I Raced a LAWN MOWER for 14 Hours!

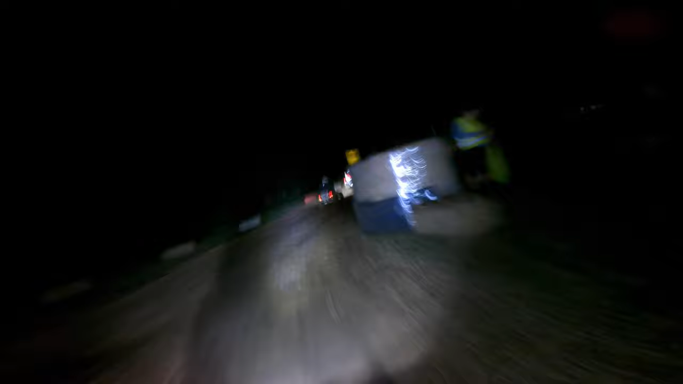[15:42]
You were cracking on with it. Here we are. Another yellow flag down at the same corner as mower over on the right. And that was another person. This stint, that was about the space of about five minutes there. And so there's three people off.